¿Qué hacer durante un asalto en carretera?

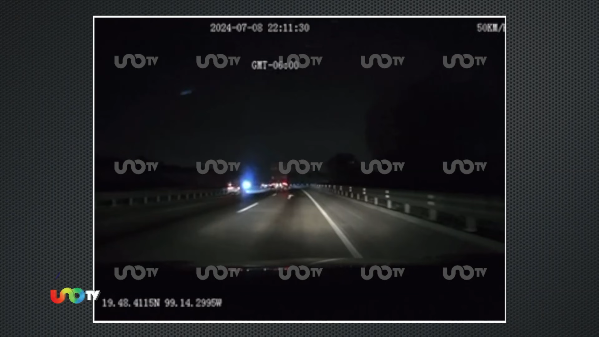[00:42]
Parece una noche tranquila en la autopista. Pero el conductor se percata de algo. ¿Qué? Esos güeyes nos vienen siguiendo. No sé. Siguiente. Y efectivamente, no está equivocado. En cuestión de segundos, viene un asalto.